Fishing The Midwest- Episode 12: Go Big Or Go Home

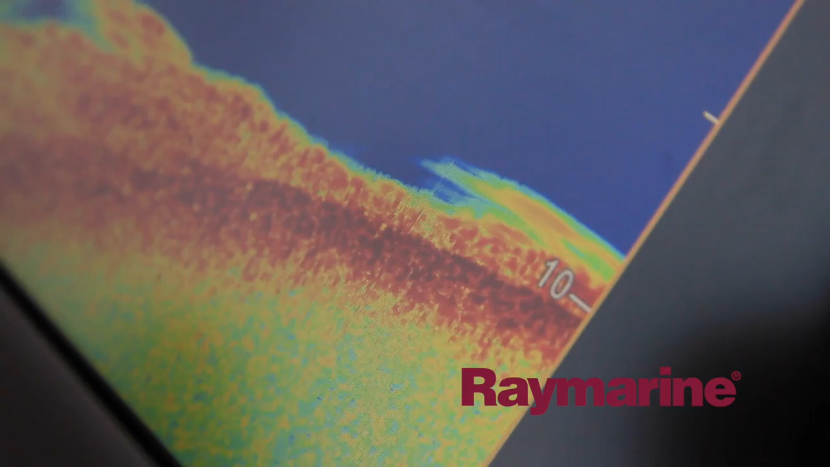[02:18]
and what we're doing is we're actually on the edge of a flat that's got really heavy weed growth.
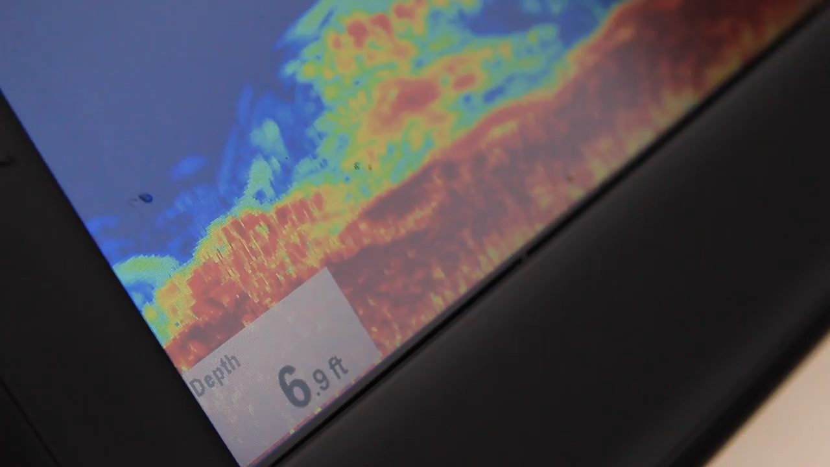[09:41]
On screen: depth 6.9 ft
the weed growth is not quite to the surface, but pretty close. If you make too long of a pitch, the angle of your line wraps across the vegetation, and your bait doesn't get down to the bottom.
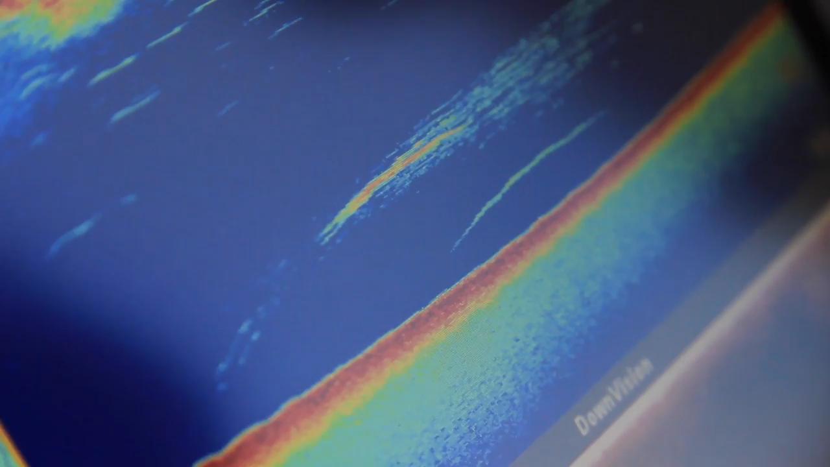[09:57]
We're accustomed to using sonar to find fish, but it's also important when looking for fish holding structure like the weeds we're fishing today.
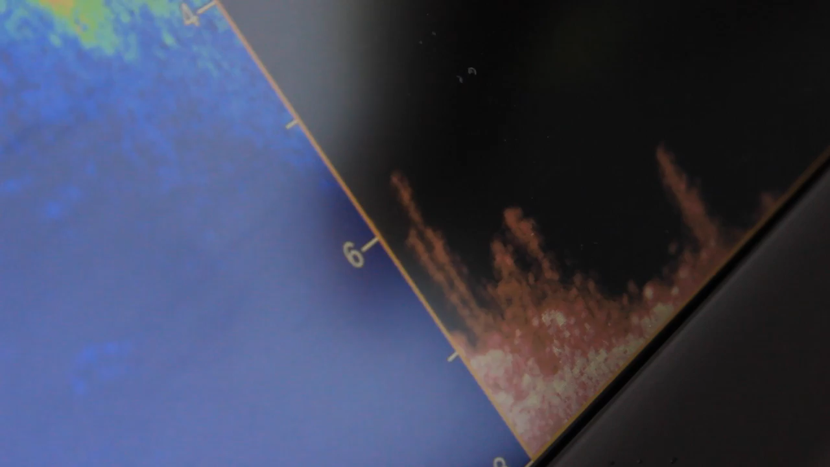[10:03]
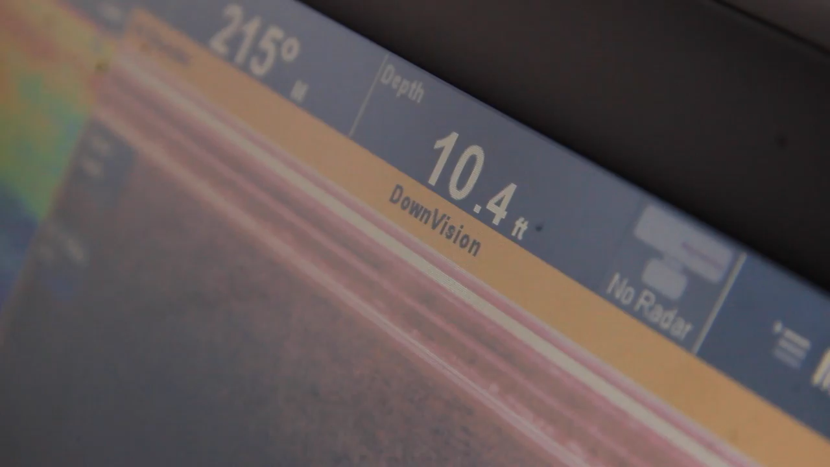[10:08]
On screen: depth 10.4 ft
Raymarine's chirp down vision gives us photo-like images of weeds and other fish holding structure.
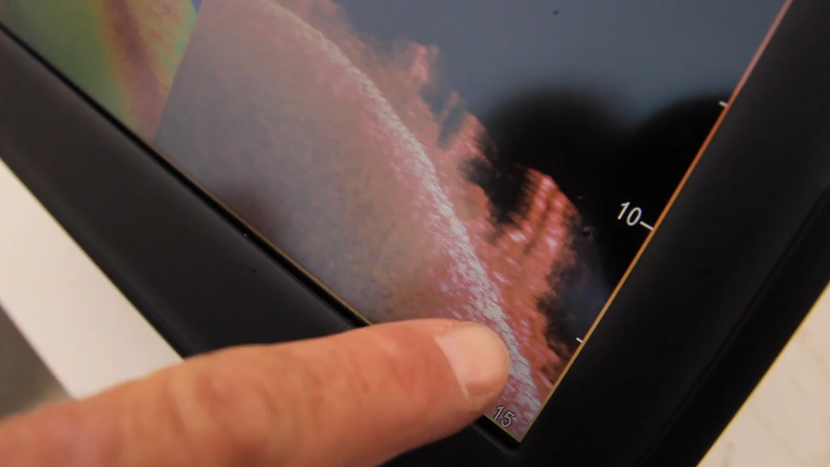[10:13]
Let's take a quick break, go to Cabela's, and learn more about one of the Raymarine units we like.
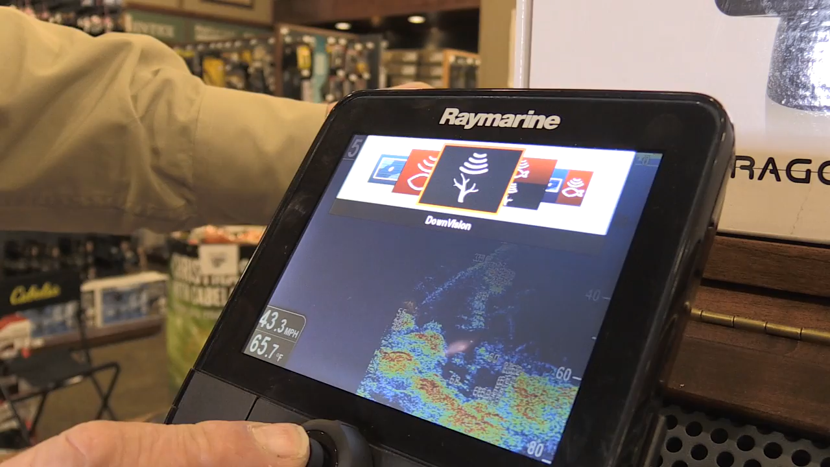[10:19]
On screen: water 65.7°F, speed 43.3 mph
Well, the Dragonfly has 640 by 480 pixels. So what are we seeing here?